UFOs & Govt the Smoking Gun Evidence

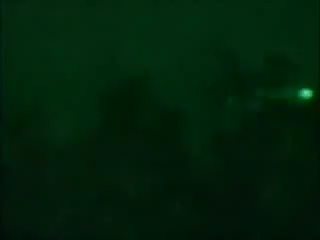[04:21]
I can't estimate the speed, but it moved very rapidly. Stop and send down a pencil-like beam at our feet.
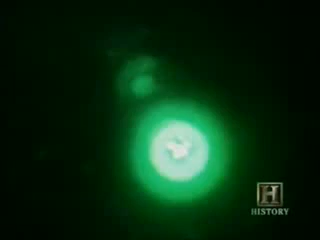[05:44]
He's looking at this light with 100,000 times intensity. What it's going to do is it's going to burn out the image in the center so it's going to become black.
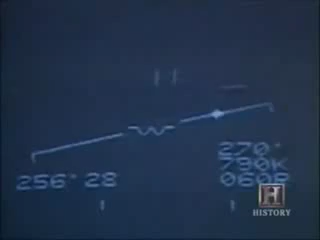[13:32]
After an hour, the F-16s lost contact and returned to base. For weeks, the encounter was kept under wraps, but Colonel de Brouwer felt compelled to share what he knew.
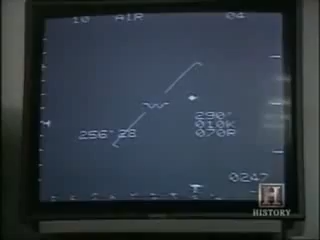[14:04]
The UFO appears as a diamond in the center of the screen.
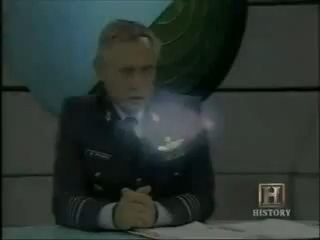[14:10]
What the pilots detected was well outside the normal flying envelope of an airplane. In other words, sometimes they had what we call lock-ons on a target,
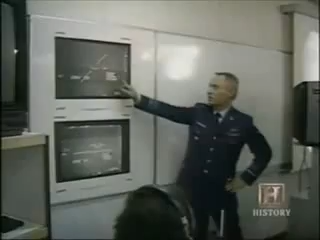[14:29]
which gave a parameter varying from speeds between 150 knots till 990 knots,